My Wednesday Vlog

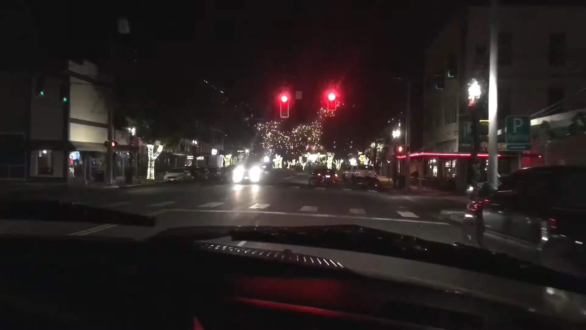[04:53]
Look guys This is downtown New Browfels Look at that light mommy I know You look like a little car